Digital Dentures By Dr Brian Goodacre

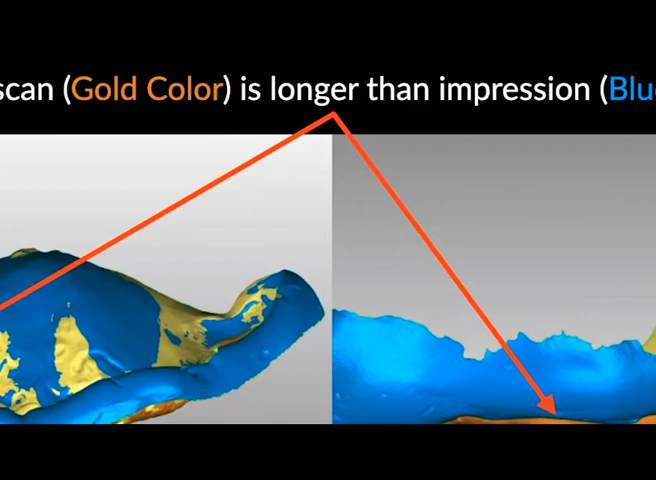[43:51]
And so that gives you some ideas where I'm over, there's some areas where I'm under and there's a lot of areas that are really close. But if we look careful and we actually measure how much just how much difference exists, we can actually go ahead and measure that. And you can see most of my borders are, you know, less.
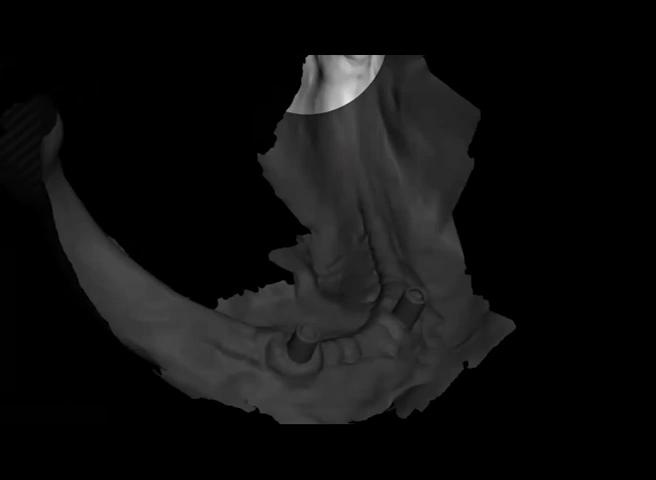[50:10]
We can see the ridge, we can see our buckle shelf over here and see how that's looking.
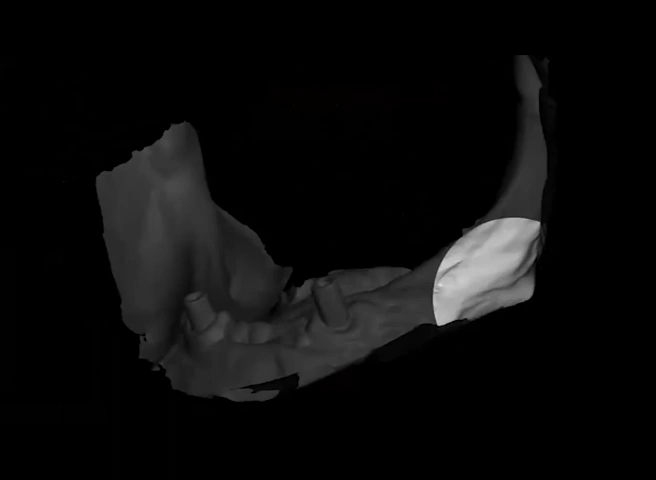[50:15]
And so you can really start to get an idea of, you know, did I capture everything that I want to.